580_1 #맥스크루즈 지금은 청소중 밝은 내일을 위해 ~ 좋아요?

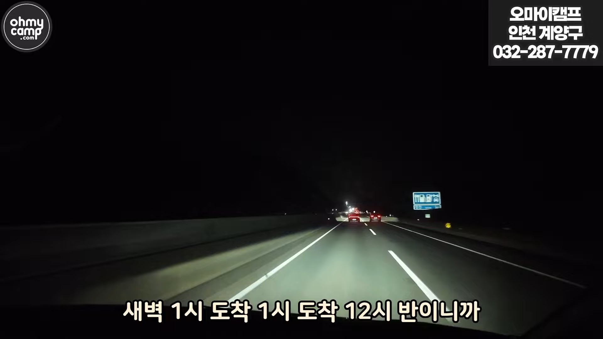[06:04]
1시 12시 반이니까 이것저것 하면 1시. 이렇게 깜깜한 밤길을 달리고 있습니다. 우리만 가는 줄 알았더니 앞에 차가 엄청 많아요. 섬진강 들어옵니다. 와, 8시 출발했는데 지금 11시 48분. 오, 9분이 줄었어. 공기 드셔. 자, 이게 주차장입니다. 한 대도 없습니다.